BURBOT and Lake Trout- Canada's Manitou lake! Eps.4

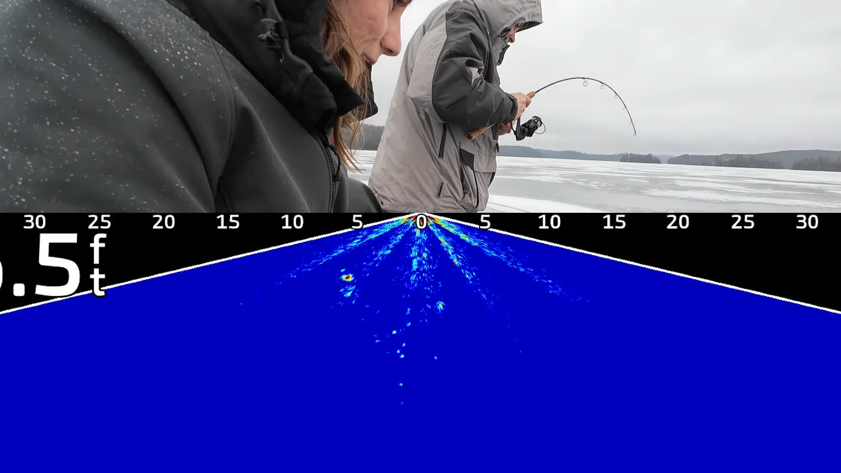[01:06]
Nice. He was right here. Yeah, he was. Oh man, he's big. He's decent. Yeah, he was up high. He was up so high.
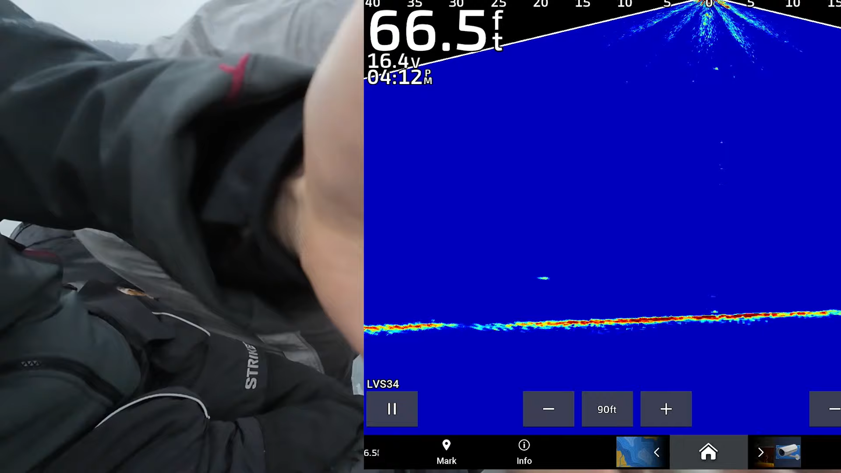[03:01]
On screen: depth 66.5 ft
Oh my gosh. Right to you.
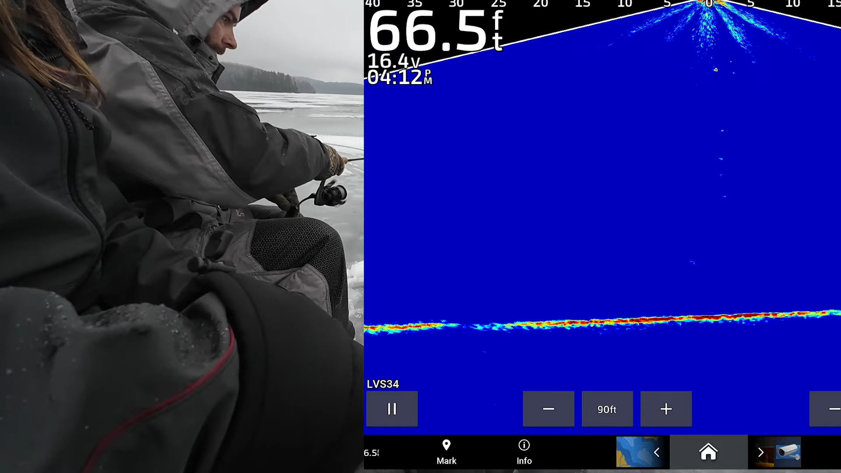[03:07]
On screen: depth 66.5 ft
Yep. Oh, he came off. Going down to you. Nope. What? Here you go. He's coming back to me.
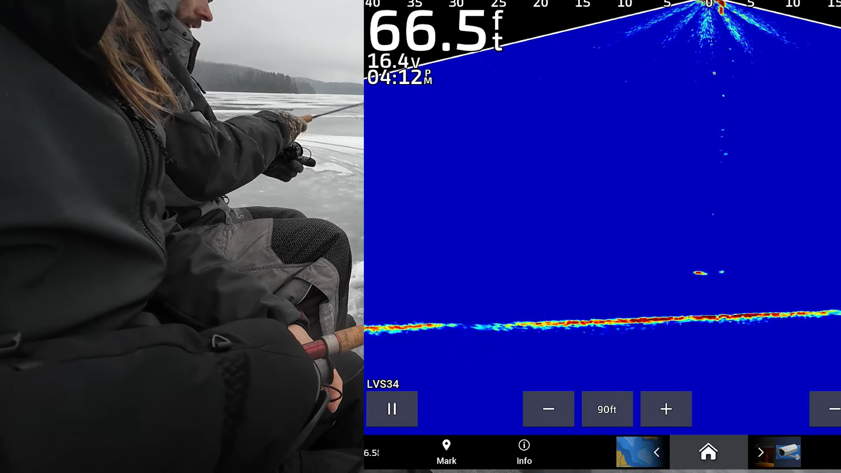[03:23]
On screen: depth 66.5 ft
He likes the up. Man, he's swiping at me.
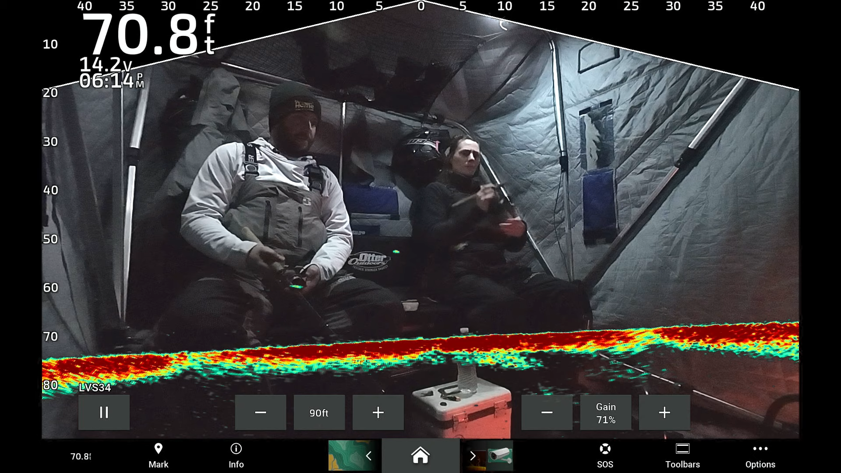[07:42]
On screen: depth 70.8 ft
There's a mark coming in. Oh, oh no, no, no, no. Oh, stop. No.
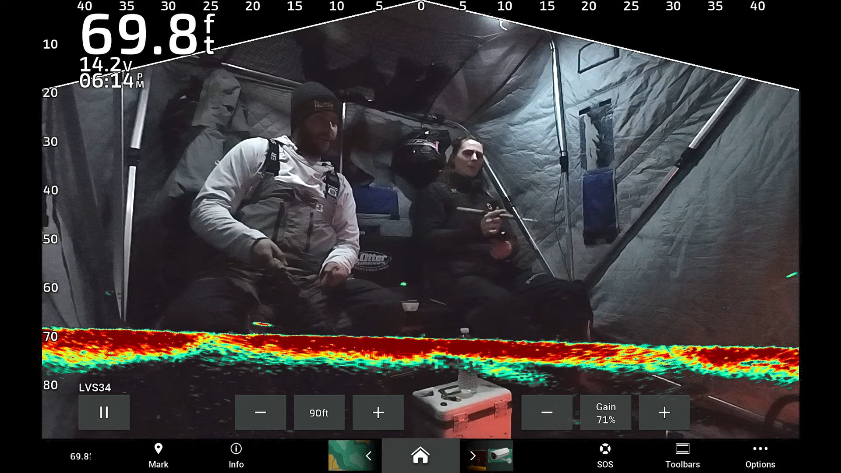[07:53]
On screen: depth 69.8 ft
What's up with these fish? I don't know. Burb, burb, burb, burb, burb, burb.
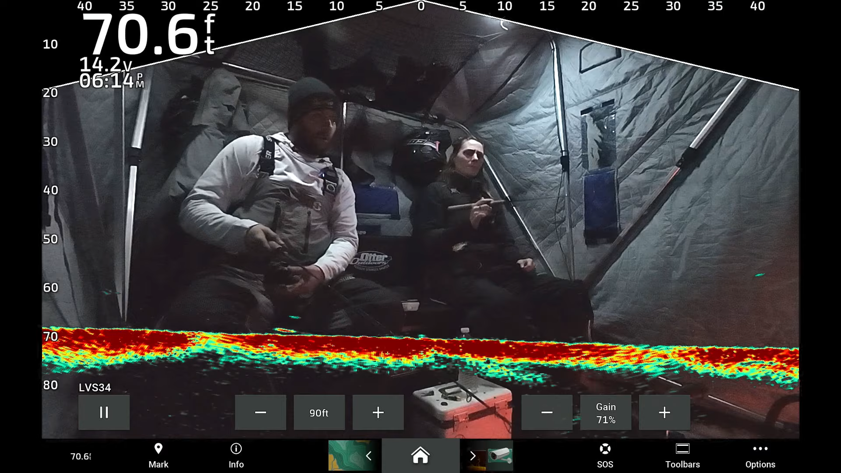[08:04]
On screen: depth 70.6 ft
Long, it's lengthy. It's creeping across the bottom. Come on, Burbot. Come on, Burbot. Oh, that looks so Burbot-y to me.
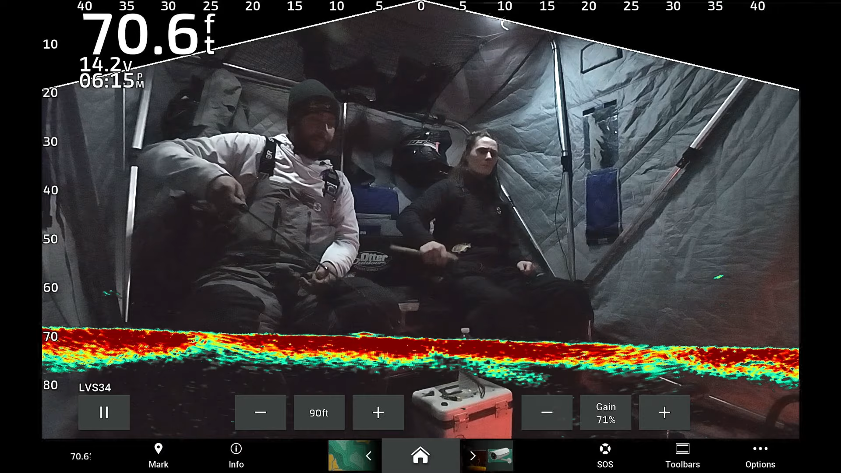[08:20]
On screen: depth 70.6 ft
It's right off the bottom. Come on, Burbot. Like a walleye, like a walleye.
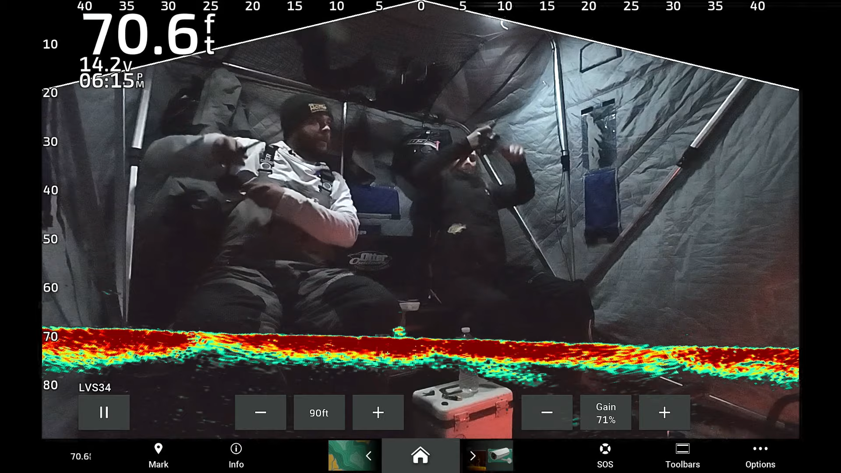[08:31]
On screen: depth 70.6 ft
Yes! Yes! Got it. Yes! Easy, easy, easy. That's a good one. All right, I'm going to reel up the dead stick. Babe, you got a Burbot! Babe, it's a Burbot for sure.